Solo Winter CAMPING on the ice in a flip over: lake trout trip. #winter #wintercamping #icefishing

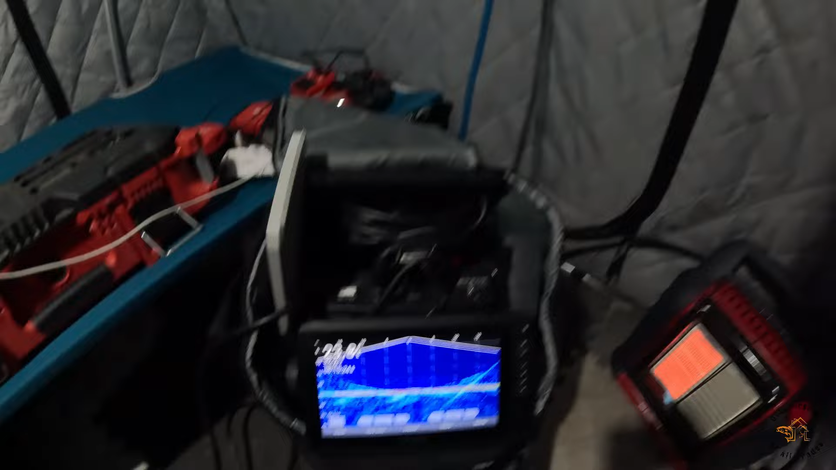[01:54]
bit shallower than i thought it's 24 feet deep here it
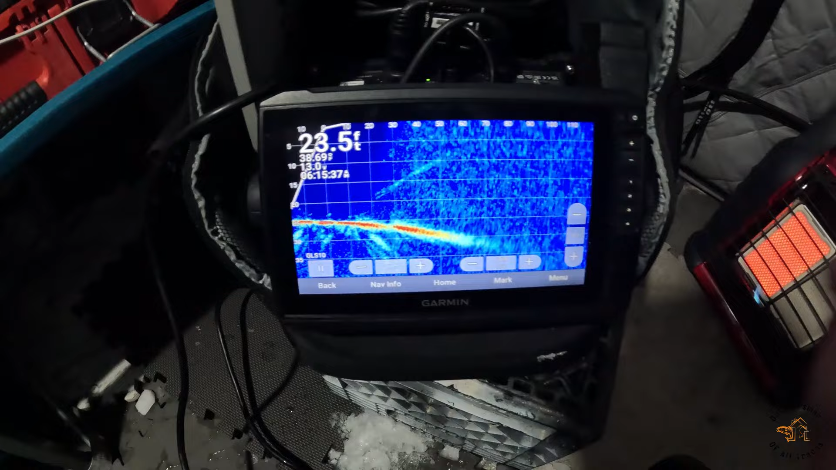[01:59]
drops down quite a bit in front of me so i might be moving more over here
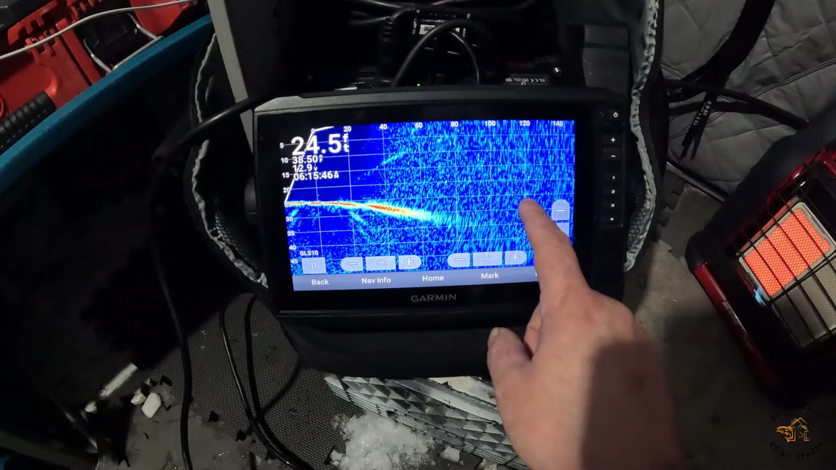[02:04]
later today this little guy came in hot